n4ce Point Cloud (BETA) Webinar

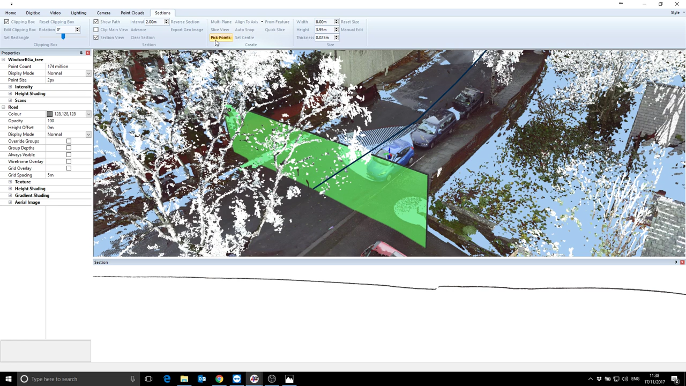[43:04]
Going back to elevations though, I'm going to show you a very neat way for drawing elevations, which will hopefully make a massive difference to anybody who struggles with elevations at the moment. So if I clear my section, yep, and get rid of my section view,
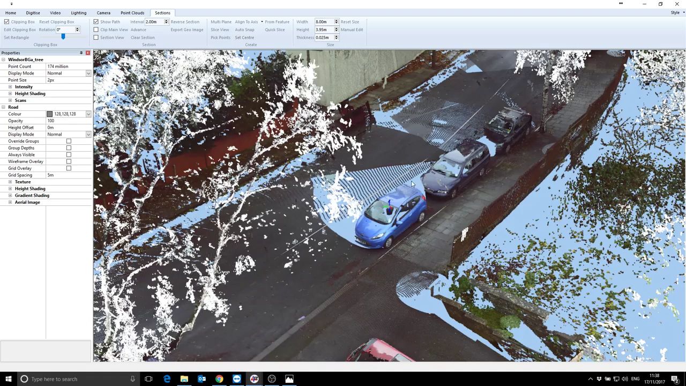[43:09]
so I'm just zoom out a little bit
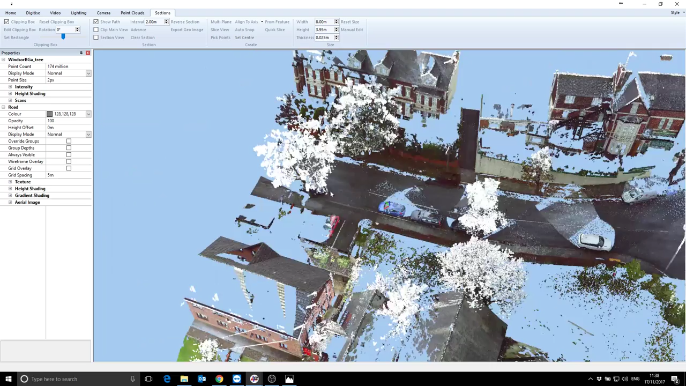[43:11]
and go around to where's the side of the church gone.
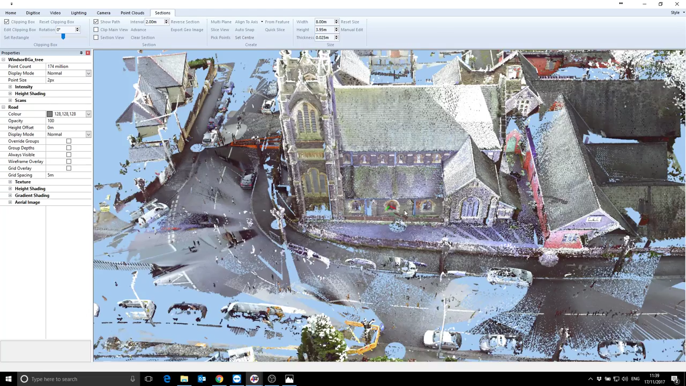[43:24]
So let's say, for argument's sake, that we needed to do a nice elevation of this side of the church. I could click the points as I was doing earlier.
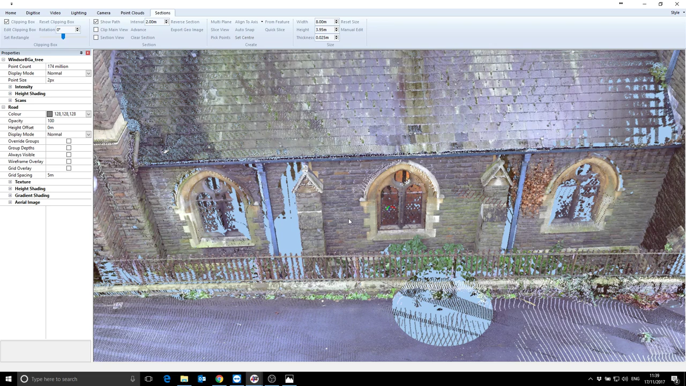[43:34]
In fact, that's the way I'm going to start. So I'm going to go pick points, put a point there,
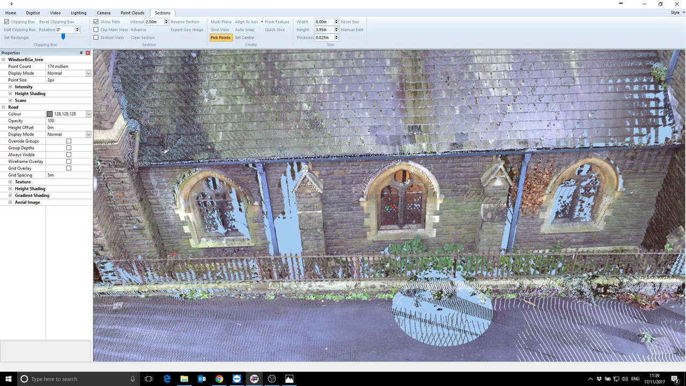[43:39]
put a point there, put a point there.
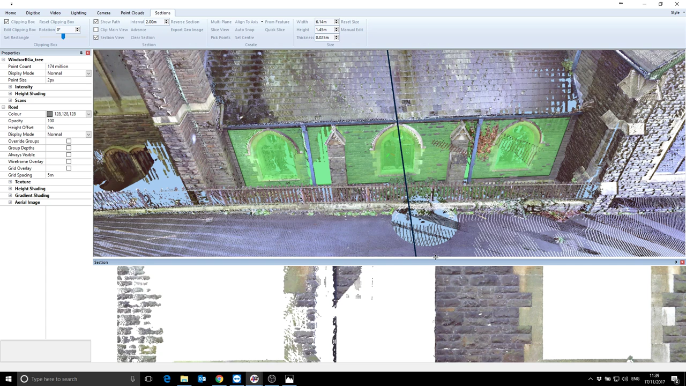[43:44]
Move that up, double tap the center point, and you can see I've got the beginnings of some sort of an elevation. Can I just make it a little bit bigger? So if I say 2 meters tall, 2, and maybe a little bit wider, maybe 7,
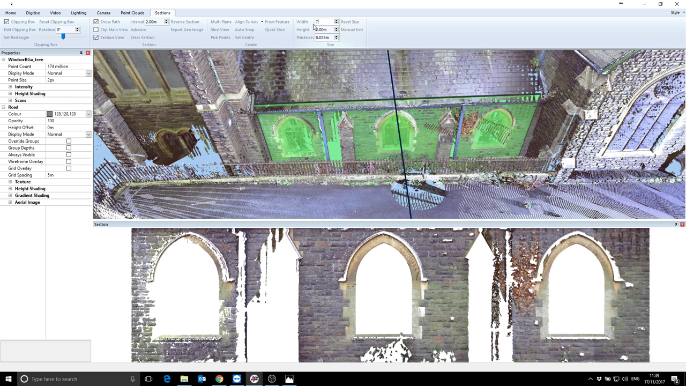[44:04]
and I'll make it considerably fatter so that I see more data. There we go. Okay, now I can move that.
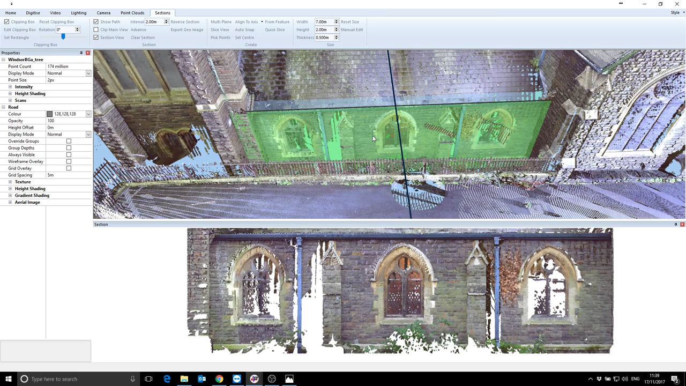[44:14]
If it goes dark, I can drag it out a little bit so I can try and make it to extract all the information I'm interested in. But once I've done that, I can click export geo image, and I can turn that into an image as well.
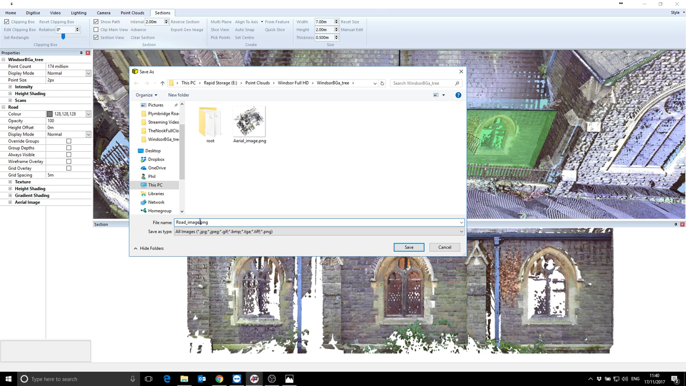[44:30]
So I'll call that one side on. Save that.
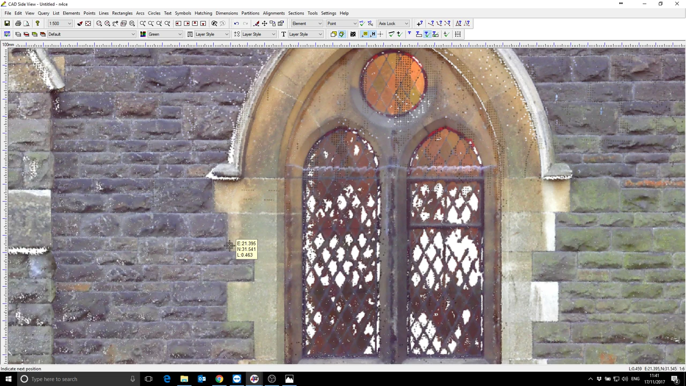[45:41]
Simple as that. And even though I'm doing this in CAD, it's actually storing the correct plane that this elevation is actually sat on. So whilst the coordinates themselves aren't correct, the size of it is. So if you were to, or the heights of it are correct, but obviously the x, y aren't. So if you actually draw something on here or annotate its level, it will still be correct.
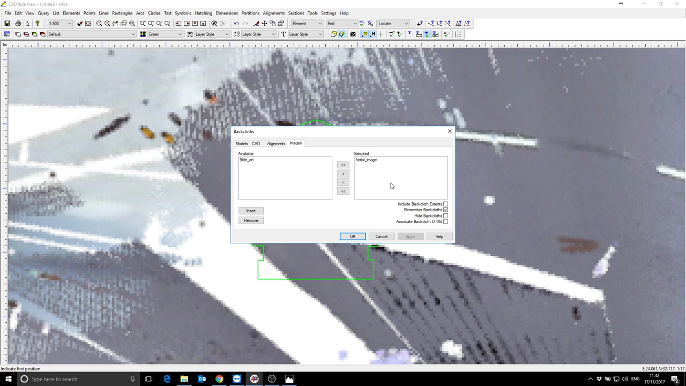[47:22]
That's the aerial image. I want to use side on. There we go. So it's literally as simple as drawing over an image. And that brings us to the end of my quick demo, or our quick demo. I hope you've liked what you've seen. It's by no means a polished, finished product yet, but it will hopefully allow you to at least start exploring what you can do with MNR software. You can certainly extract information from your point clouds.